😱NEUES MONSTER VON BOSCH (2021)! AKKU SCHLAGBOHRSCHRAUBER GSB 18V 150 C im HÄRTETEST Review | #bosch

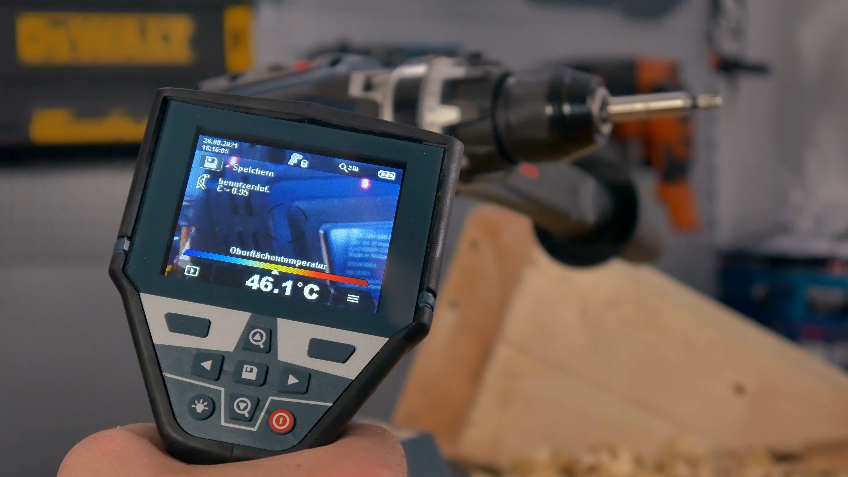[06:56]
On screen: spot 46.1°C
nach unseren ausgiebigen bohrtest kommen wir auf etwa 46,1 grad celsius das ist zwar etwas erhöht aber nach
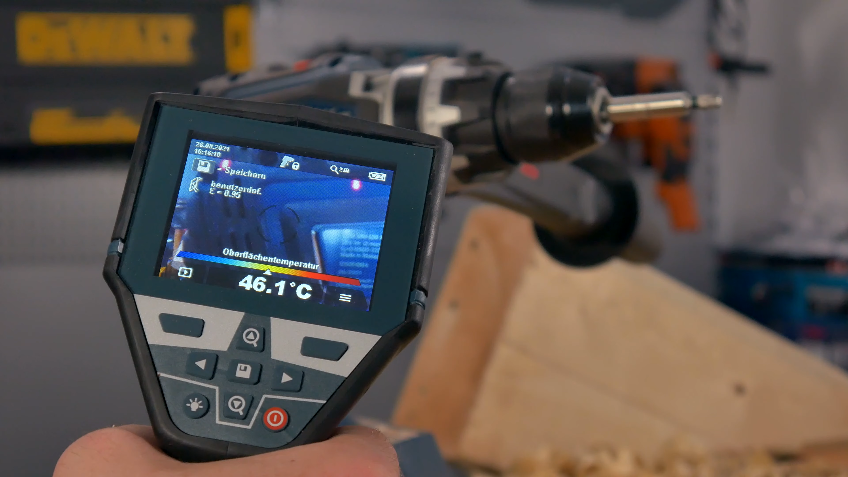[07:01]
On screen: spot 46.1°C
unseren tests auch kein wunder der gsb 18v 150 kann uns auf ganzer linie überzeugen bosch hat hier ein wahres leistungsmonster geschaffen